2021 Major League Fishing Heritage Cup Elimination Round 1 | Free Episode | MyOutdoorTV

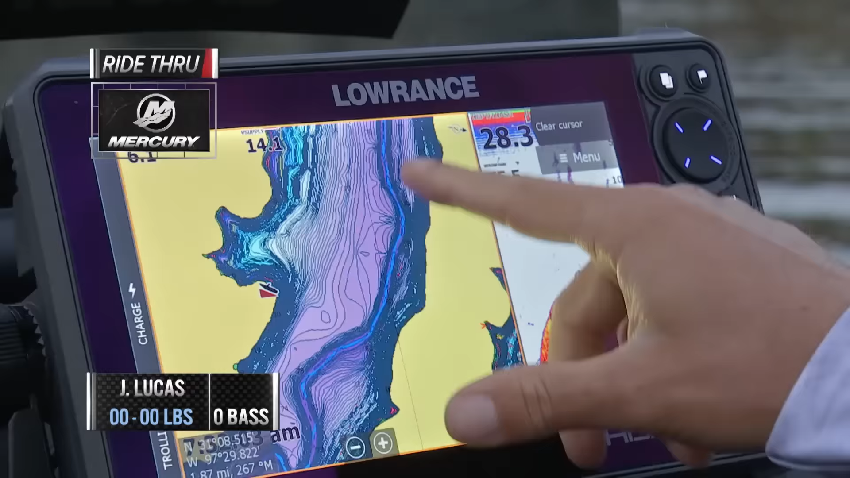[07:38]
Couple marinas, those might come into play. I don't think I really want to go any further.
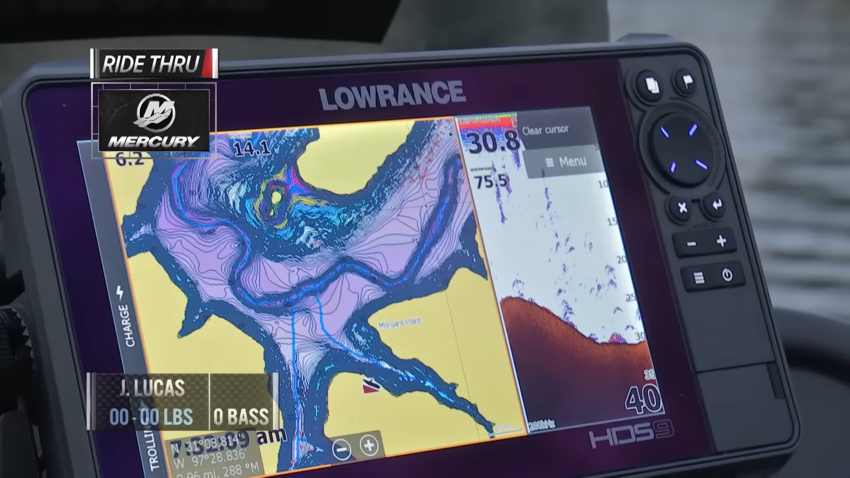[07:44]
I like this way this looks. We got a little current break right there. It would be a current break, but there's not a whole lot of current.